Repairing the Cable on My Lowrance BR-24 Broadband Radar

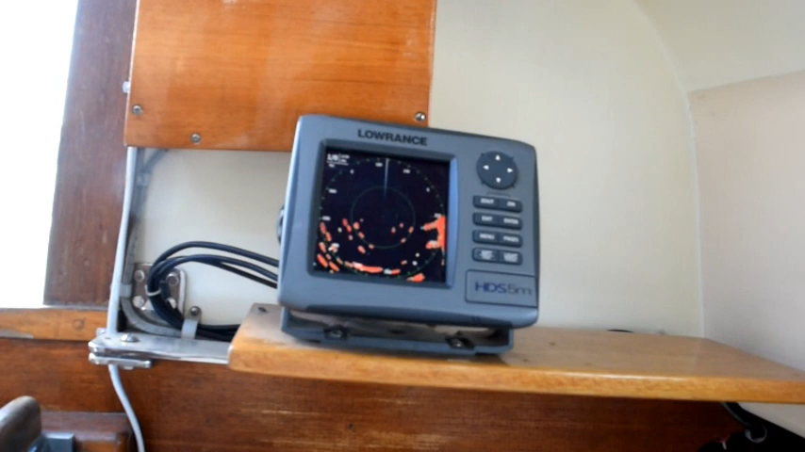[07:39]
Less than two seconds before we have radar. So now let's go back to the chart page.
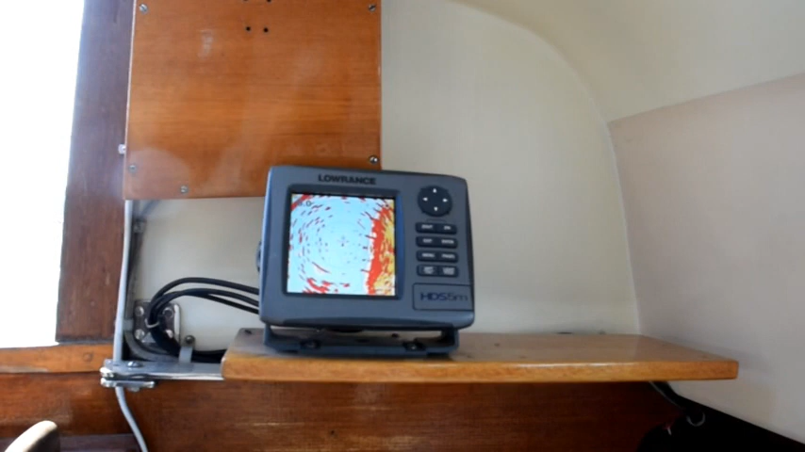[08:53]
Which I now apparently have. Lowrance broadband radar. Connected to a Lowrance HDS-5M chart plotter. So I'm happy about this repair.